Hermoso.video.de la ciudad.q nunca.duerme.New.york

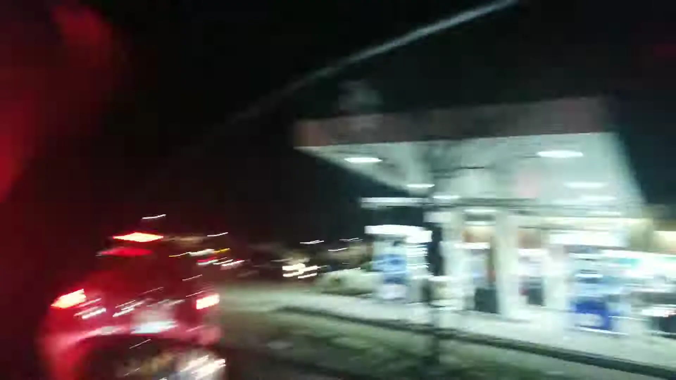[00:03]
New Jersey es una finca, parce. Sí. Está nice. Una linda vista. Mire qué lindo se ve eso.
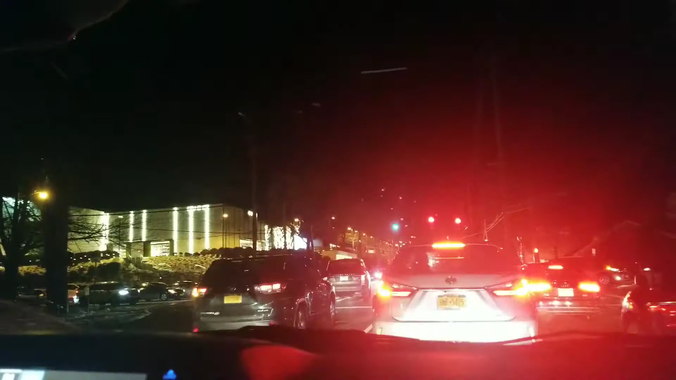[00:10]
¿Long Island aquí? No. ¿No? Sí, Long Island. Coney Island parece. Está nice. Eso es un mall, vea. Grande, vea. ¿Eso es un mall? Ya, yeah, Gucci. Está bueno, ¿no? Sí. Mire cómo tienen todos los árboles, mire. Este mole de plata, papá. Mire. American.